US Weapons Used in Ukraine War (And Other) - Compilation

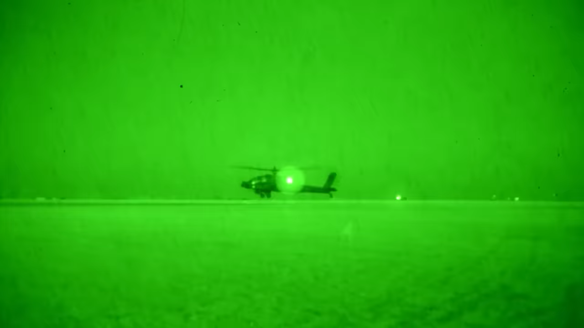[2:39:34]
The sighting system incorporates a thermal imaging capability,
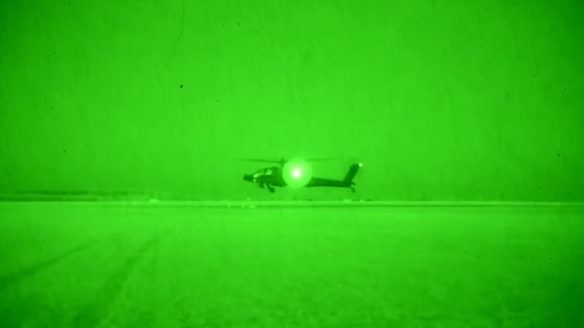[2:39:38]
which provides the operator with the ability to detect and engage targets in low-light and no-light conditions.